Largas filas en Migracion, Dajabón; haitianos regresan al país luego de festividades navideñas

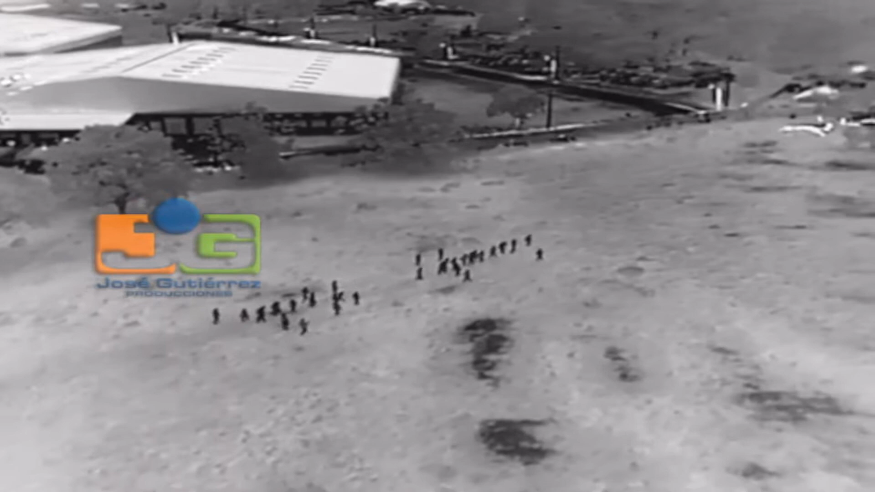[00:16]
Ahora se procede el retorno desde Haití a República Dominicana por esta parte de la frontera.